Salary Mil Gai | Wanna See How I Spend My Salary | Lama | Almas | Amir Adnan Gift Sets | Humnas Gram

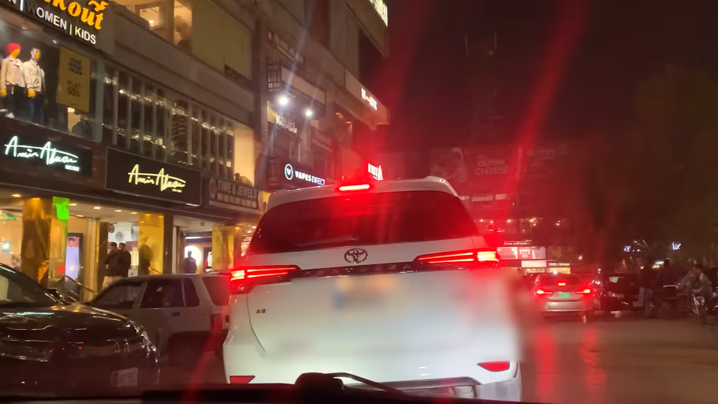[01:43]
most importantly उसके favorite brand पर अमीर अदनान पर sale है,
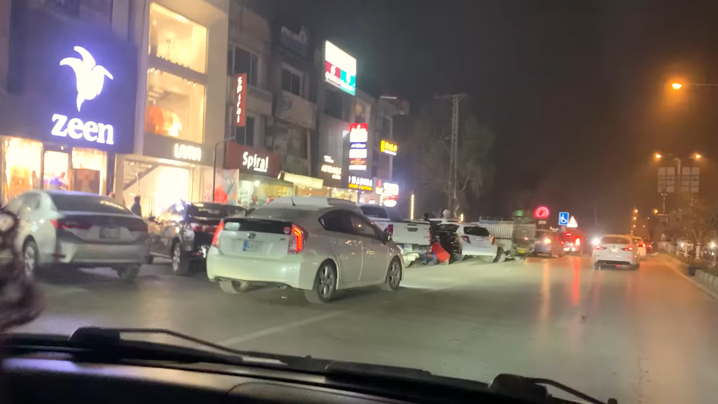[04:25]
यहाँ मेरी लेफ्ट साइड पे आपको जीन के बिल्कुल साथ लामा का आउटलेट नजर आ रहा होगा बट अभी यहाँ पे पार्किंग की स्पेस नहीं है सो मुझे गाड़ी थोड़ी सी आगे पार्क करनी पड़ेगी.